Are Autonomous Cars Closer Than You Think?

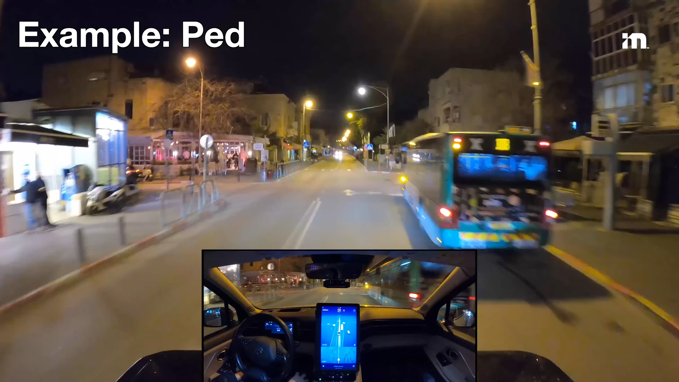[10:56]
So, for example, if you have a pedestrian at a crosswalk, the car's goal is to determine whether the pedestrian intends to cross or if they don't intend to cross.
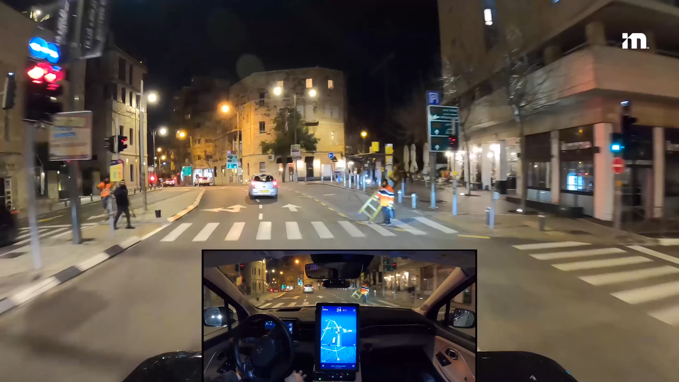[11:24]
that's much easier to determine. This idea is applied to everything surrounding the car. What are the surrounding vehicle's intentions? Are they taking the right-of-way or yielding the right-of-way?
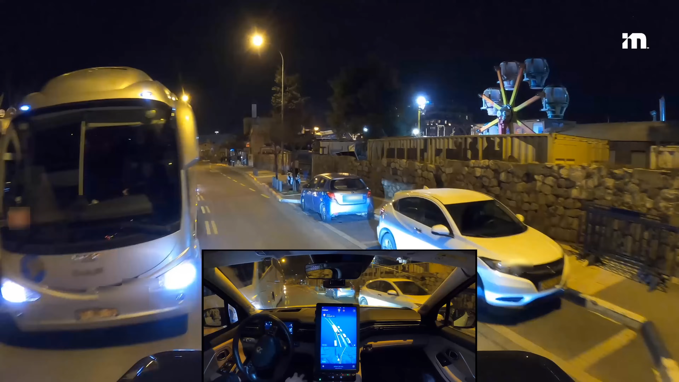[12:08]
despite the fact that it technically has the right-of-way, so the Robotaxi goes around the obstacle.
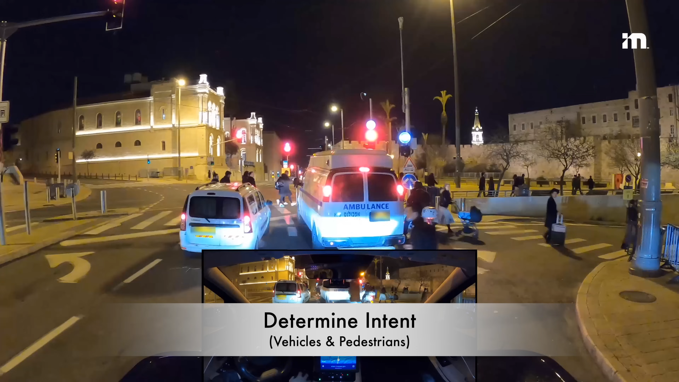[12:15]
Again, the simplified calculation is to determine the intentions of surrounding vehicles, assume the worst case from a safety perspective,
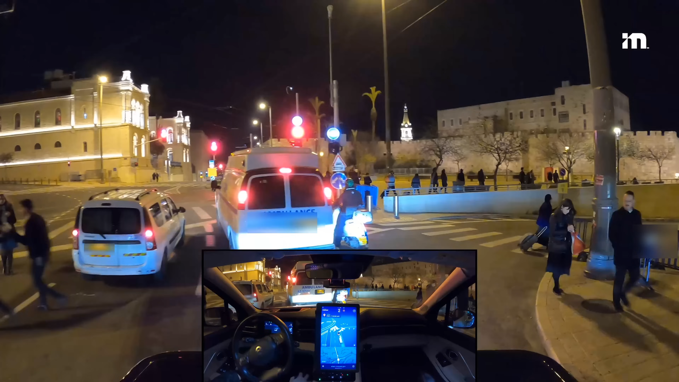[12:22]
ensuring that an accident can be avoided, but act quick enough to allow surrounding cars to know your intent so they can decide accordingly how to act.